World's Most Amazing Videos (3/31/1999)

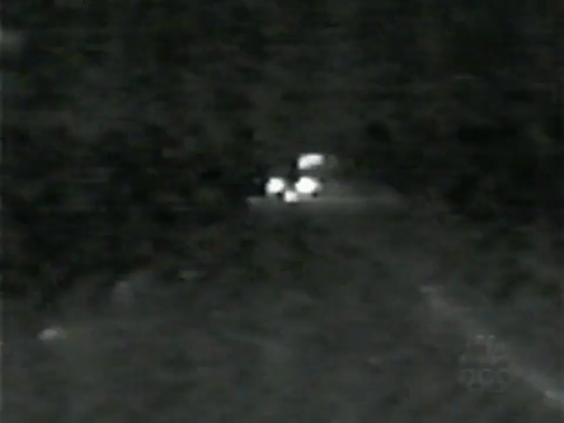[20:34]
When the suspects can't shake the cops, they start tossing their drugs out of their speeding car. They're throwing the dope out the window. I could actually see items coming out the window, small white objects that appeared to be rocks of crack cocaine.
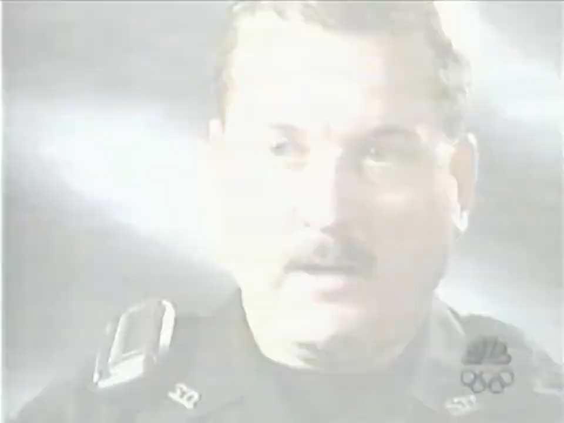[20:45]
The desperate suspects increase their speed. Traveling rate of speed of 110 miles an hour.
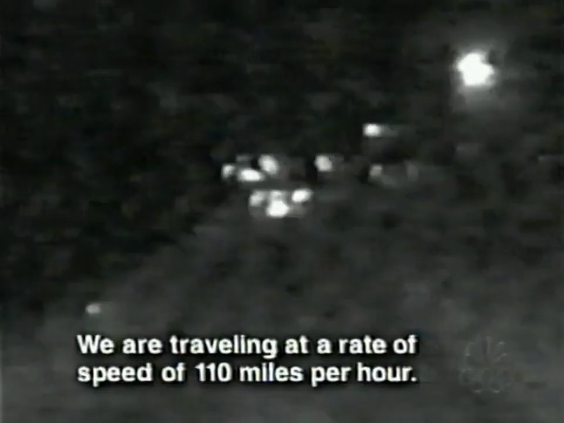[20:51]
Okay, we're putting out a spike at 124 and we'll go right over.
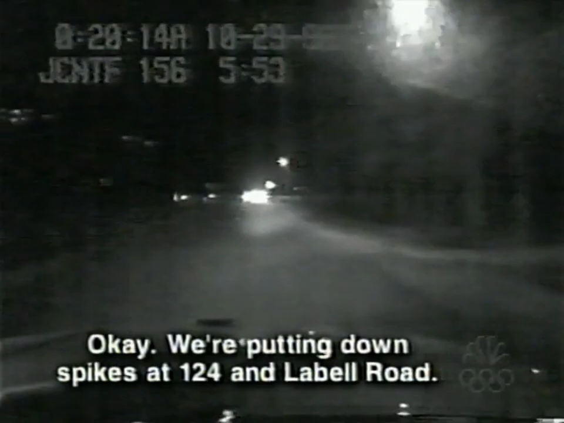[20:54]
Driver blows a tire on a spike strip and swerves out of control. He slams into an oncoming patrol car but somehow manages to keep going. All right, he hit 101.
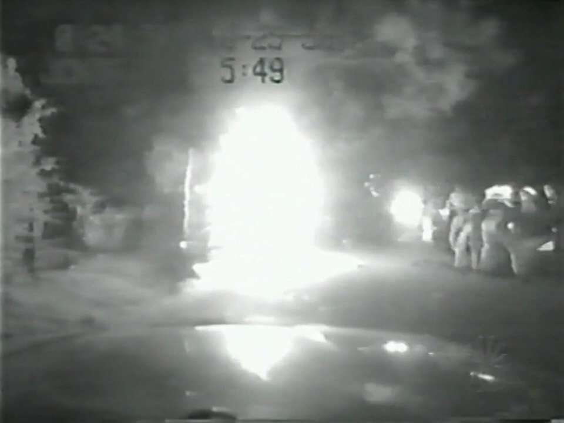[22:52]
Flames and smoke shoot skyward. Incredibly, the officer manages to pull the suspect away from the exploding vehicle.
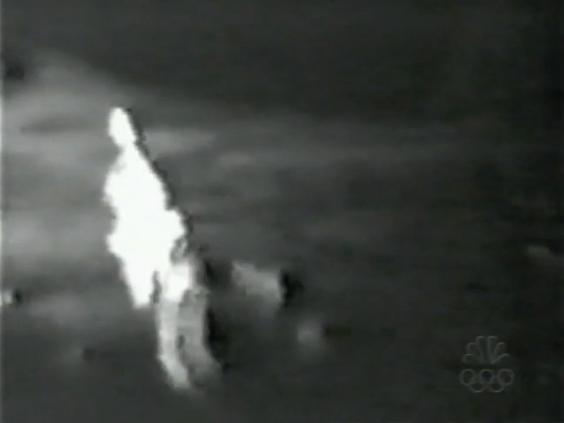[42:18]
He's seen here a few hours later.